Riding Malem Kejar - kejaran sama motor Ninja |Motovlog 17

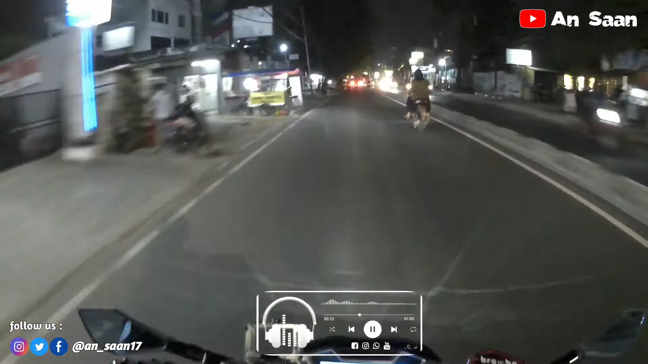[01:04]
kita ambil jalur lewat Sleepy aja guys. Wah macet guys.
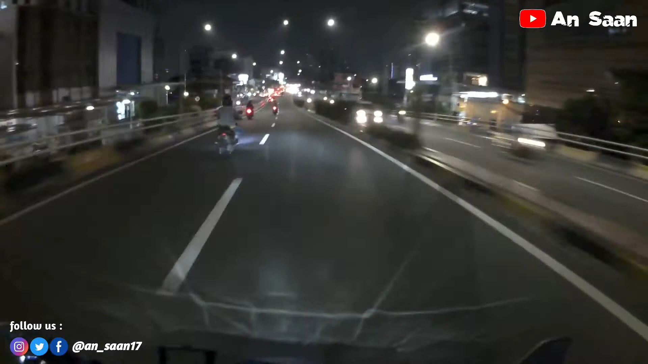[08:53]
Tower Wisma 107 Tower, guys. Jaga keselamatan, taati peraturan. Jangan arogan. Kita reading malam minggu ini, kita reading spesial, reading di Monas.